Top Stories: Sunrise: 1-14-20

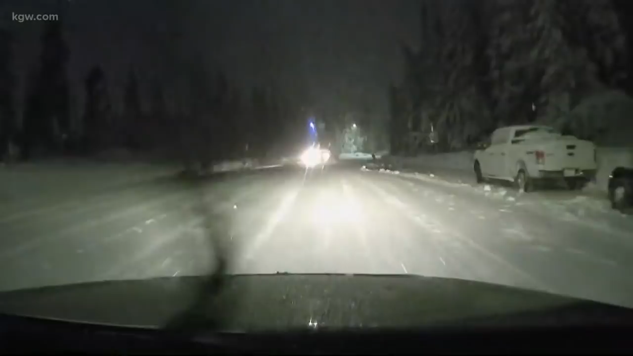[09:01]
This is video that our evening crew took coming back from government camp yesterday.